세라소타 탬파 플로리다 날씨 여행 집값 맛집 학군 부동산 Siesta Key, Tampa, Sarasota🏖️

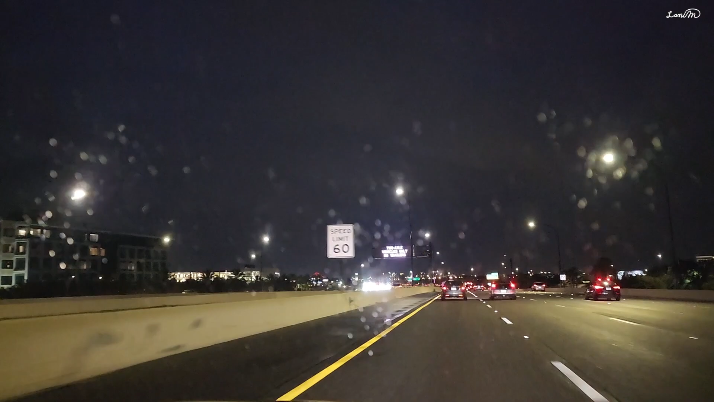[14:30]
저 왼쪽 두 레인은 익스프레스예요. 미리 내비를 보고 길이 안 막히면 일반 레인으로 가고 길이 막히면 저쪽을 타고 가는 거죠. 그렇게 비싸지 않다고 합니다. 썬패스라고 톨비 내는 스티커를 하나씩 달고 있거든요. 그 썬패스에서 가동으로 빼간다고 해요.